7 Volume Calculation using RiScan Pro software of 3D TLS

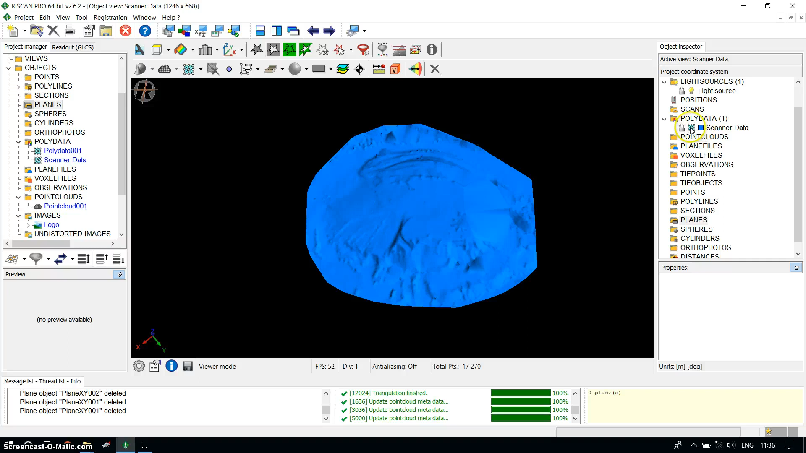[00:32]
चाहिए तो हमारे पास Scan Data है लेकिन अभी हमको सबसे पहले इसमें Import करना पड़ेगा OGL Level उसके लिए सबसे पहले मैं इसको Disable कर देता हूँ Poly Data के अंदर हम Import करेंगे Poly Data,
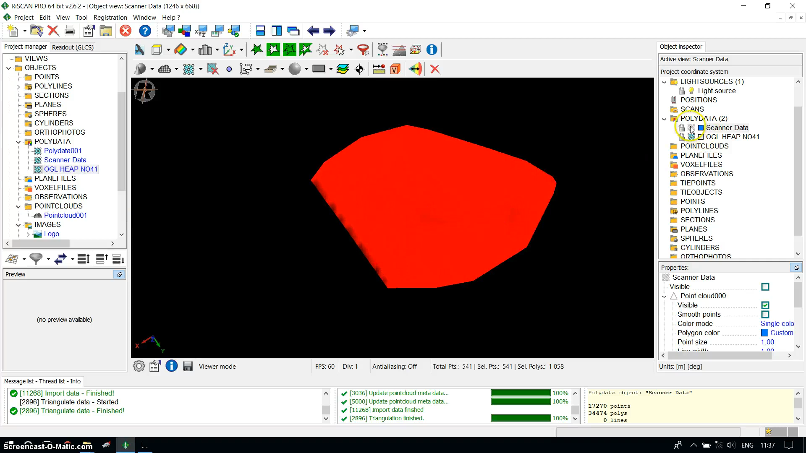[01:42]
अब मैं Scanner Data और दोनों को मैं On कर लेता हूँ, उसका जो View है
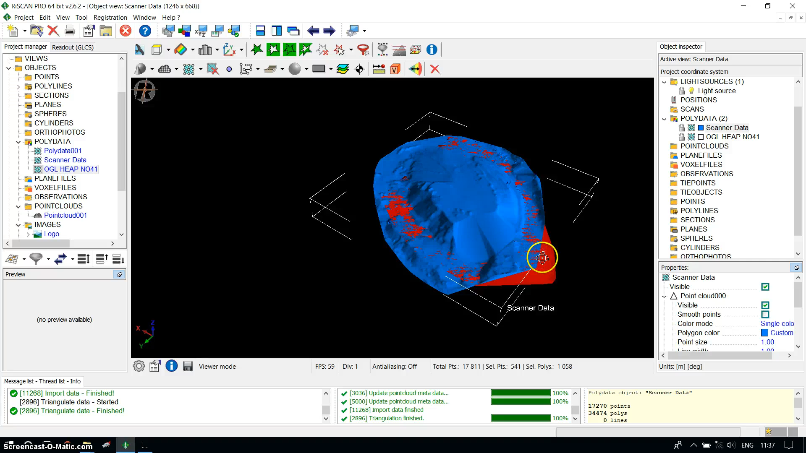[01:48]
अब देखेंगे कि एक के उपर एक Data है हमारा अब Plain Create करने के लिए हम
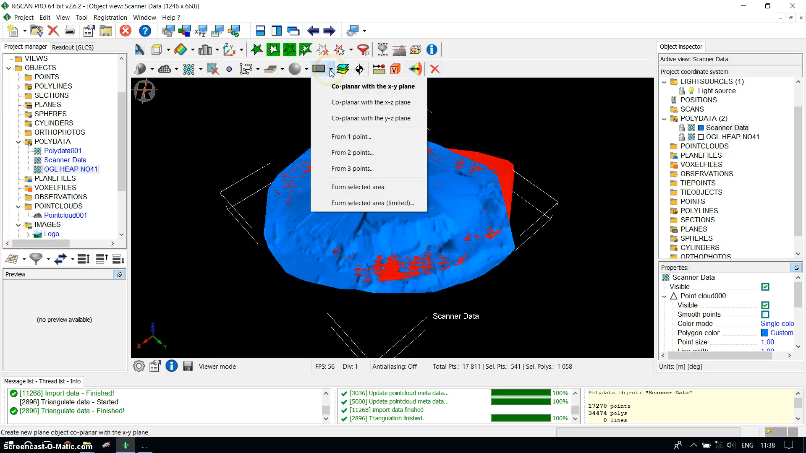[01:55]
क्या क्लिक करेंगे Co-Planar with X-Work Plain अब देखेंगे कि एक Plain जनरेट हो गया है
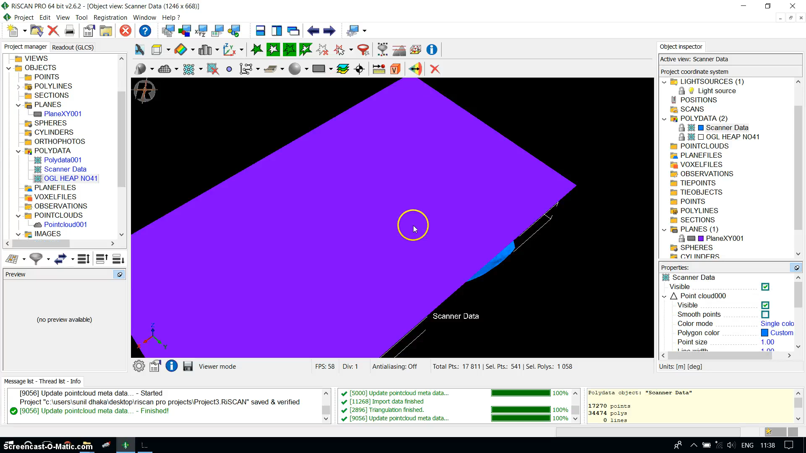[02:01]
लेकिन हमारा जो Surface है, वो Plain के नीचे है Reference Plain हमारा हमेशा Surface के नीचे होना चाहिए उसके लिए हम क्या करेंगे सबसे पहले तो हम जो Project
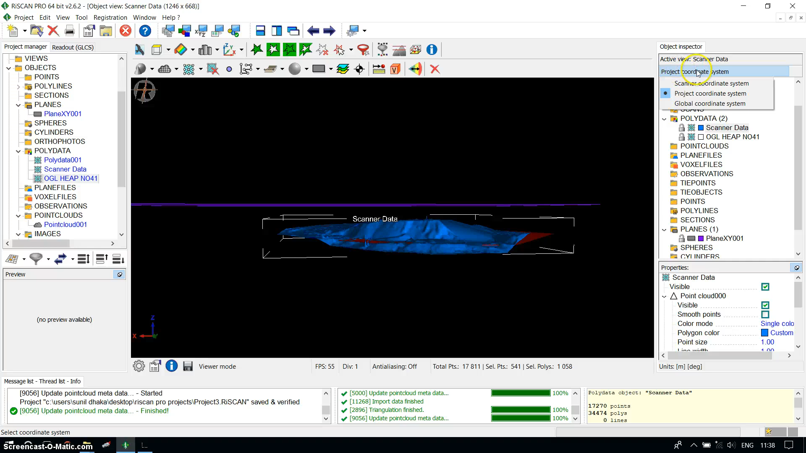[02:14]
Quadrant System है उसको Global Quadrant System में चेंज कर सकते हैं उसके बाद Plain पे क्लिक करेंगे इसका जो Origin है उसको चेंज करेंगे
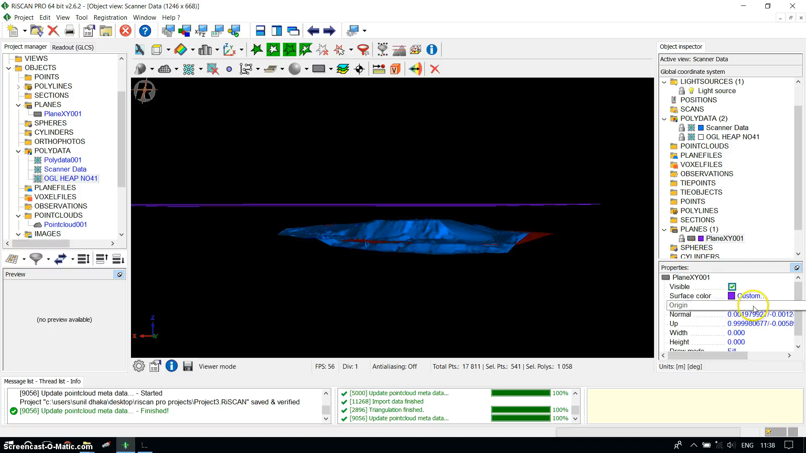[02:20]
यहां के इसाब से Approximately अगर हम 300 रखते हैं यह Hidden Trial है तो हमारा Automatically हम लोग हमारा Surface ऊपर हो गया और Plain नीचे हो गया है
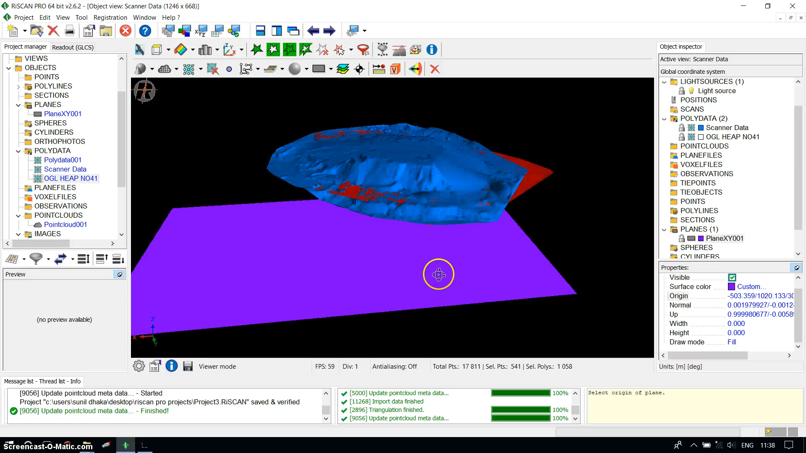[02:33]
कितना नीचे है उससे बहुत ज़्यादा Effect नहीं पड़ता है बस हमारा Surface के नीचे होना चाहिए उसके बाद Volume Calculation करने के लिए हम यह V Icon बना हुआ है Measure Volume and Surface Area हम Volume पे क्लिक करेंगे Raster Mesh पे क्लिक करेंगे मेरा जो बनेगा Volume 1
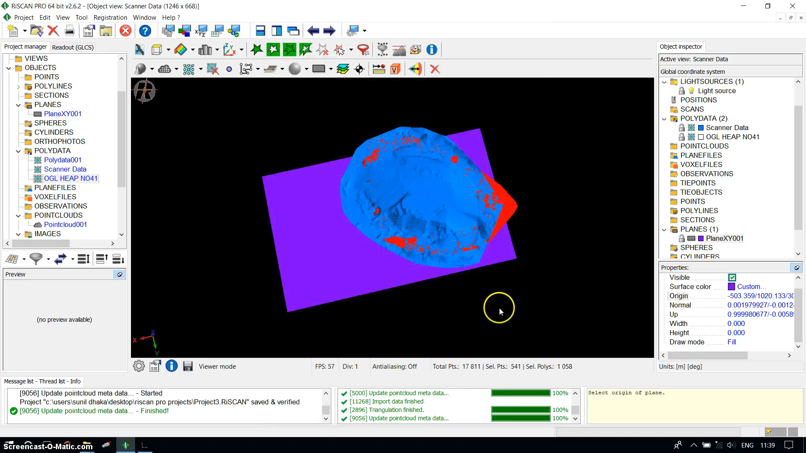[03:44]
और For Example, यहाँ पर क्लिक करते हैं Create New Polyline Shift दवा के हम Start कर सकते हैं For Example, यह मेरा Concern Data है जो मुझे चाहिए Volume Calculation के लिए
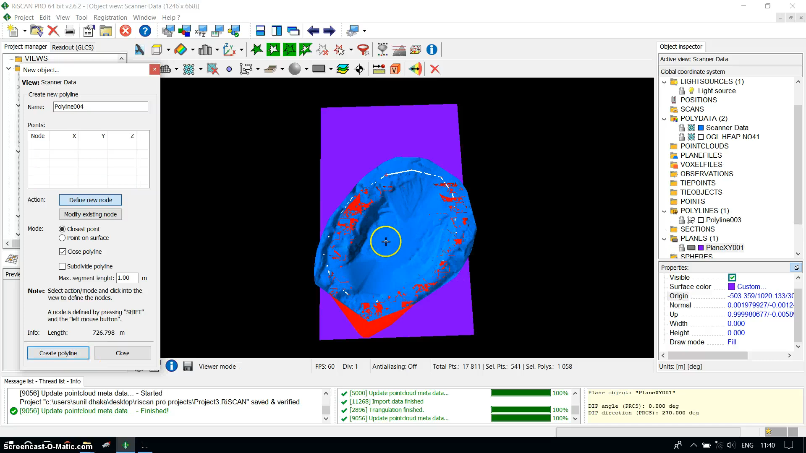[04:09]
यह मेरा Polyline Create हो गया है इसको Close कर सकते हैं अब अगर हम Volume Calculation के लिए जाते हैं उसके लिए हमें जो हमारा Polyline है उसको हम Drag कर सकते हैं यहाँ पर Already Show
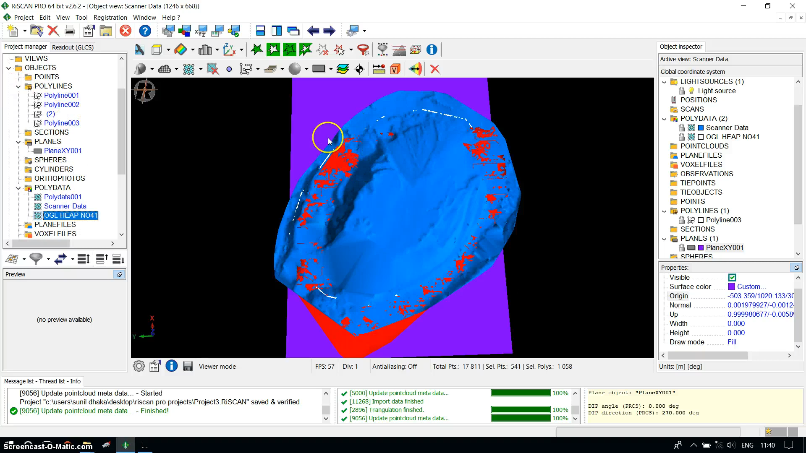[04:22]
कर रहा है तो Already है अगर नहीं है तो यहाँ से Drag करना पड़ेगा अब Volume बटन में जाएंगे अगें Raster Mesh में ही रहेंगे Volume 1
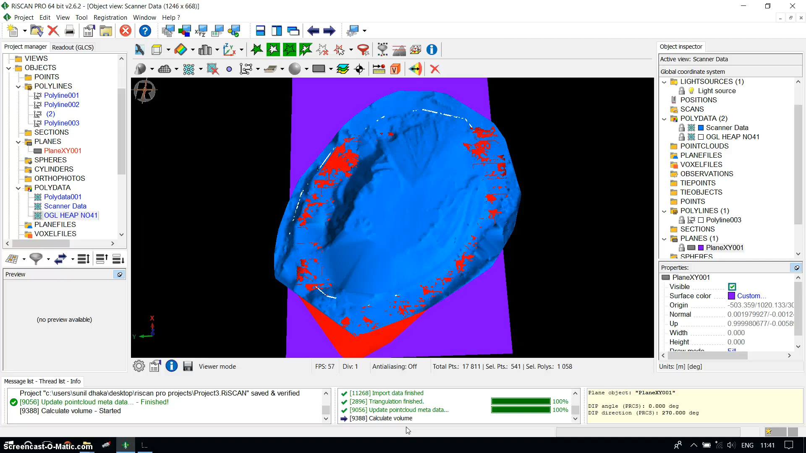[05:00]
आप देखेंगे कि यह हमारा Volume Calculate हो गया है